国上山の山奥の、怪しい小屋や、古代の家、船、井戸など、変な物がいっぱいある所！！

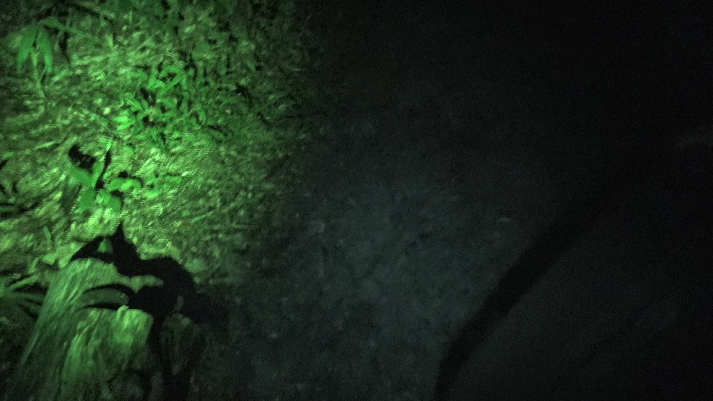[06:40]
げえな、この道具ありが。
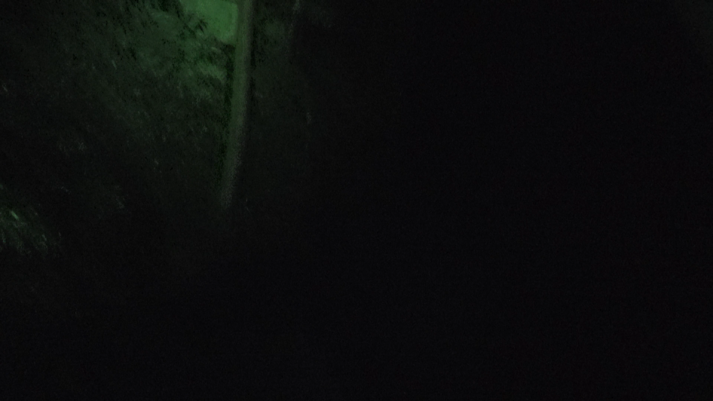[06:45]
崩れてるな。 立ち入りすら困難になっちゃった よ。うん、さ、すごっ。あっちもこっちも入れなそうですね。 OK だ。橋行きますか。